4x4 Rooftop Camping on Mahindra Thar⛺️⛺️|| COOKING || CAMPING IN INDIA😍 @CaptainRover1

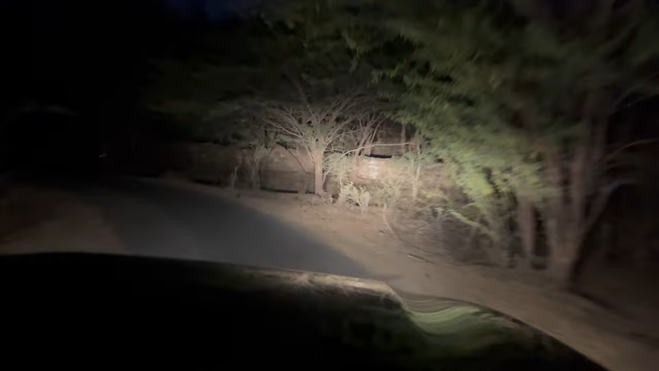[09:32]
भाई साहब कौन सी जगह है ये, अरे ये कौन से जानवर है, गाय है भाई गाय, अबे इतना मत डरो जंगल ही तो है, गाय भैंसे है,